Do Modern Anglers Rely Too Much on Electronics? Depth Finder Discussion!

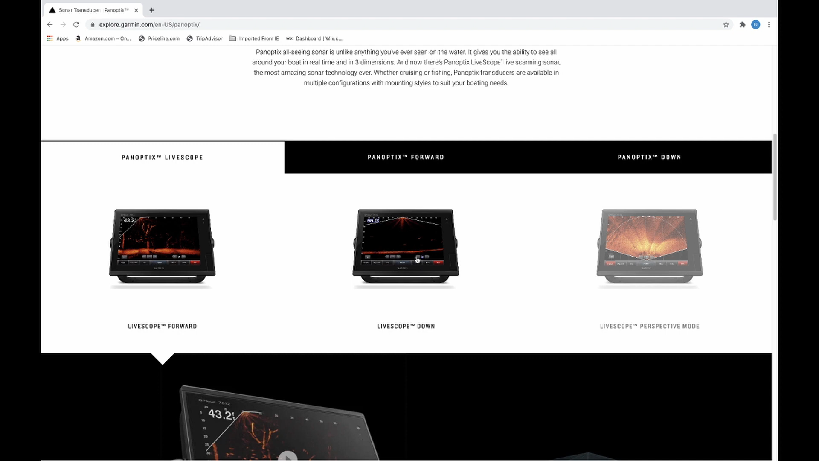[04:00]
They're just different. I mean, it's, it's nuts. It's absolutely nuts. But, it gives you all this field of vision right here. Here's a tree, see fish all the way out to here.
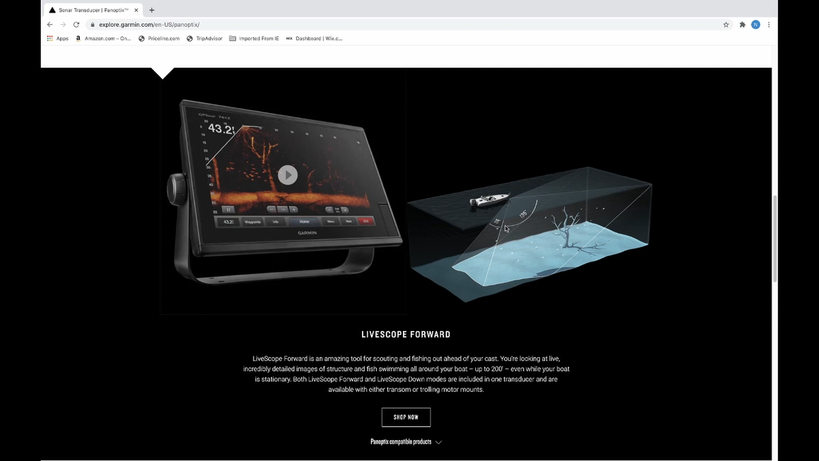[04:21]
So, if you, like, say that you were up on the deck, right here, you cast out to here. You know exactly where that tree is, everything. So, now, I'm looking on the hummingbird website, which is, that's what I've had before. Click on these.
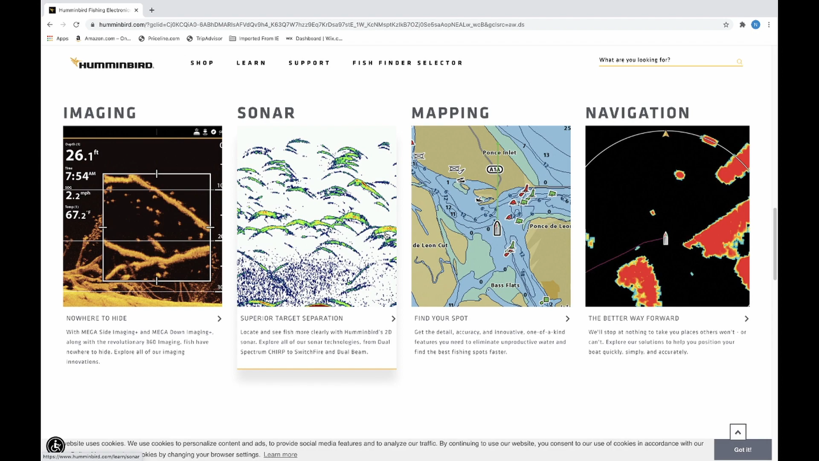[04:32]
On screen: depth 26.1 ft, water 67.2°F, speed 2.2 mph
See what I'm talking about? That is just absolutely crazy. The fish don't stand a chance.